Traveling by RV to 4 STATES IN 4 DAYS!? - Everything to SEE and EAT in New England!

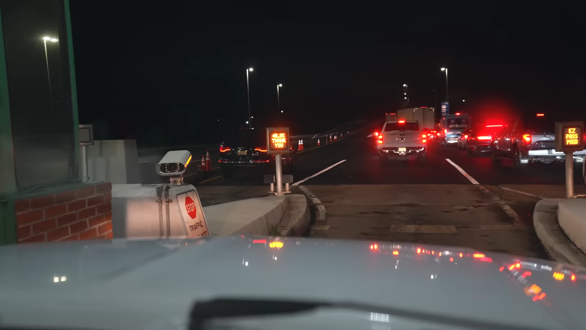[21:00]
You guys, that might be the highest toll we've ever paid in our lives. It's literal highway robbery.